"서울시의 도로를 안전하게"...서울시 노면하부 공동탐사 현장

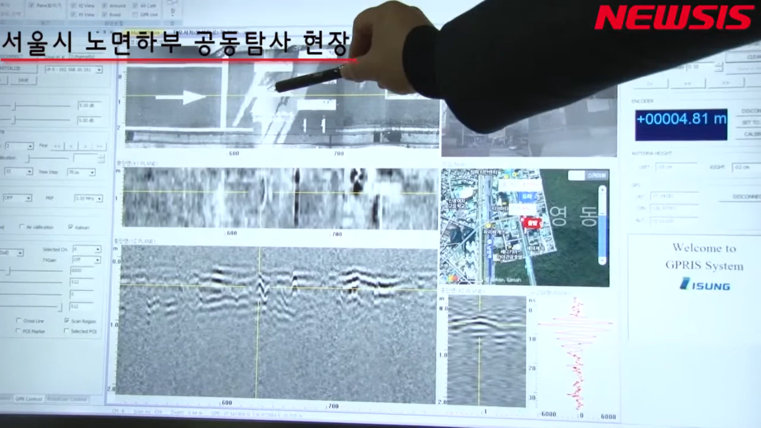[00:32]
여기 보시면 횡단보도 상의 위치를 보고 얘를 안 다음에 이렇게 확인을 해서 그 다음에 이 위치에다가 이제 저희가 표시를 했다가 여기를 청공을 해서 실제 진짜 구멍이 있나 없을 수도 있거든요 그 구멍이 있는지를 확인한 다음에 그 다음에 영상촬영을 저희가 직접 확인 부탁드립니다